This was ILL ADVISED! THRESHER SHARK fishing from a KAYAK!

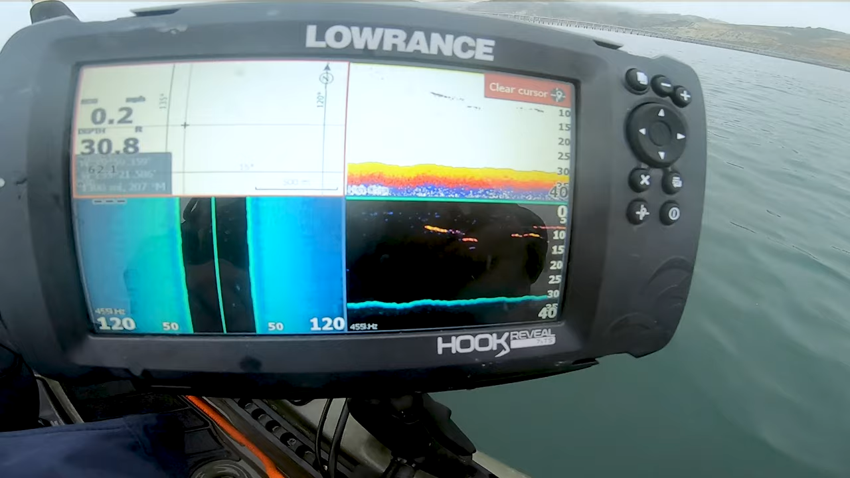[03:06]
There's marks at exactly 10 feet.
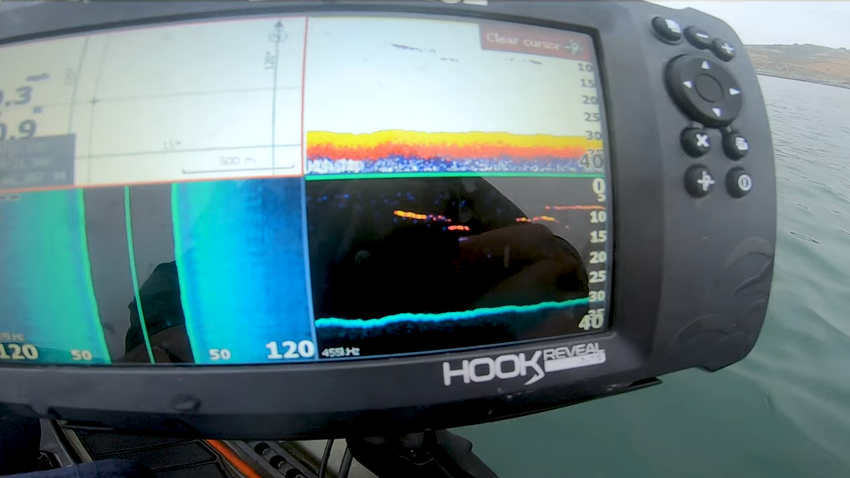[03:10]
That's where my bait is in terms of the water column. Perfect, perfect, perfect.